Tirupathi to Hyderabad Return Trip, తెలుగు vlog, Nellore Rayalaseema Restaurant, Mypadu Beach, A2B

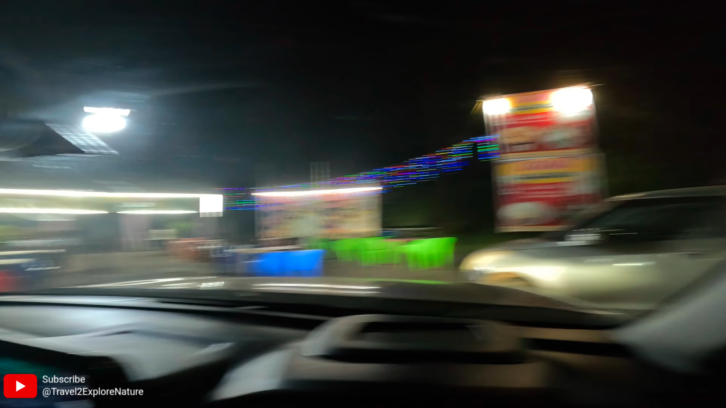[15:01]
కొంచెం రిలాక్స్ అయ్యి ఇంకా మళ్ళీ స్టార్ట్ అవుతాము. ఇంకా మధ్యలో నిద్ర వస్తే 7.5 hours.
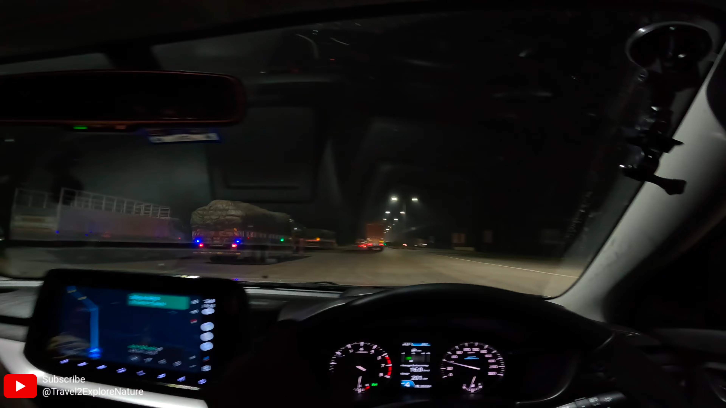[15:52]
లేదు. టంగుటూరు టోల్ గేట్ క్రాస్ అయ్యాం ఇప్పుడే.
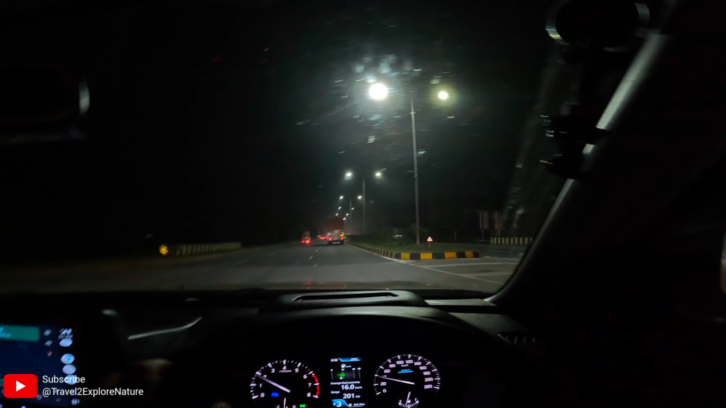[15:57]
స్ట్రైట్ వెళ్తే మనకి విజయవాడ. సో ఇక్కడ నుంచి లెఫ్ట్
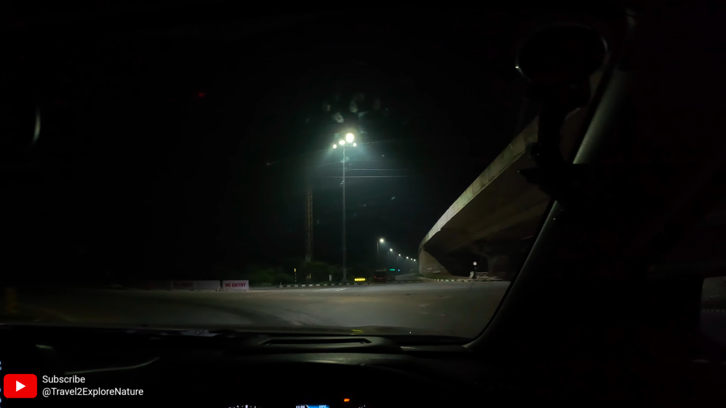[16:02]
సో NH 16 నుంచి ఎగ్జిట్ అయిపోయాము. సో ఇక్కడ ఇది మనం అద్దంకి రోడ్ లో ఉన్నాము.
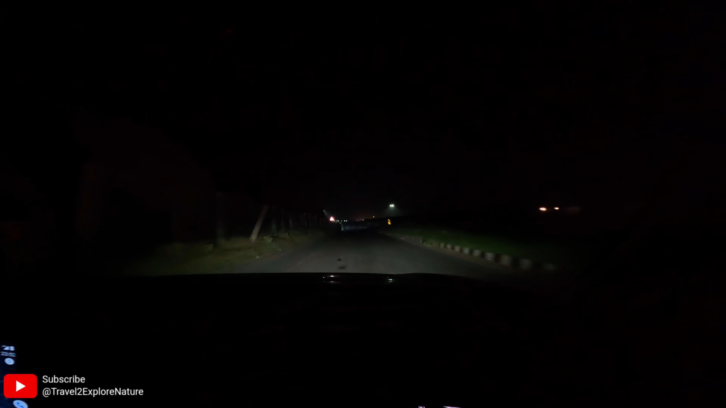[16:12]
ఇక్కడ నుంచి లెఫ్ట్ తీసుకోవాలి నాకెట్పల్లి రోడ్డు. సో ప్రజెంట్గా మనం అద్దంకి సిటీ నుంచి వెళ్తున్నాము.
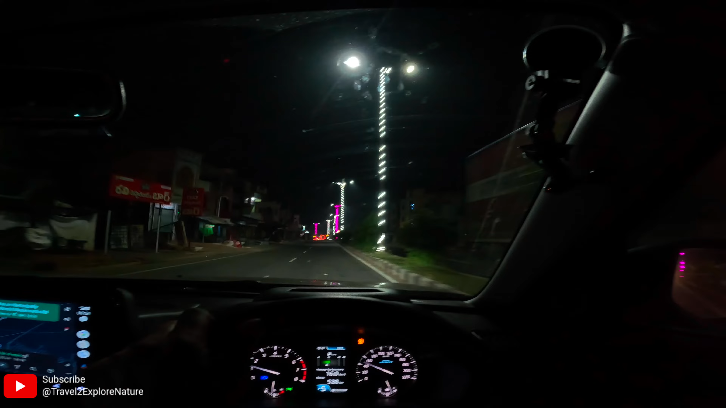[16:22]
సో ఇది మొత్తం అద్దంకి, మొత్తం ఇక్కడ చూడ డెకరేట్ చేసి పెట్టారు క్రిస్మస్ కోసం అనుకుంటా. సో ఇక్కడ నుంచి మనకి ఇంకొక 214 kilometers ఉంది డిస్టెన్స్,
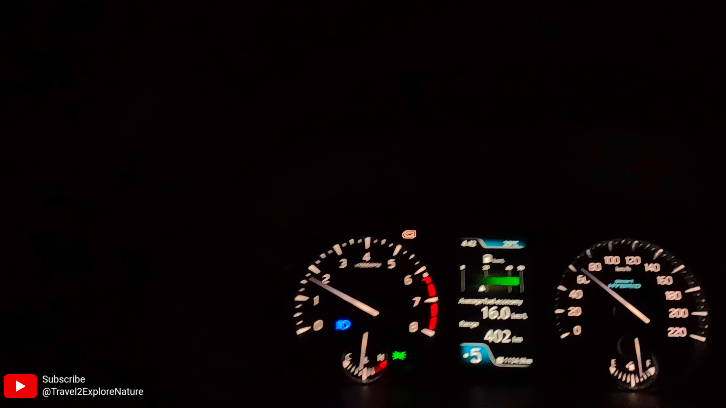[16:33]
3 hours 45 minutes చూపిస్తుంది. సో ప్రజెంట్గా మన రేంజ్ వచ్చి 402 kilometers ఇంకా.
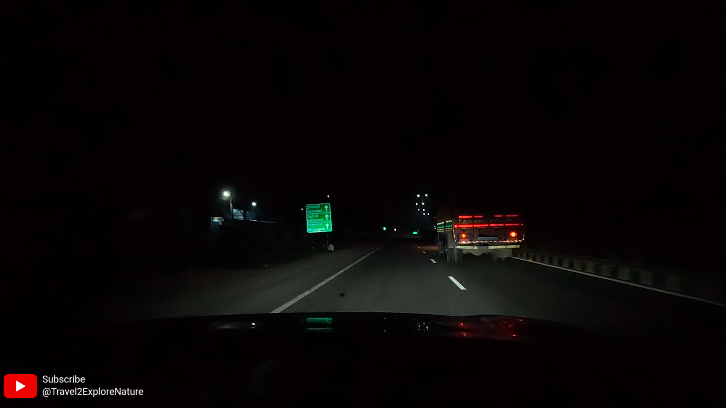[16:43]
అండ్ బస్సెస్ స్టార్ట్ అయిపోయినాయి మనని ఓవర్టేక్ చేయడం. ఈ ట్రావెల్ బస్సెస్ ఉంటాయి కదా నైట్ వెళ్ళేవి. సో తుమ్మల చెరువు టోల్ ప్లాజా తర్వాత ఒక 2 hours పడుకున్నాము కార్లోనే.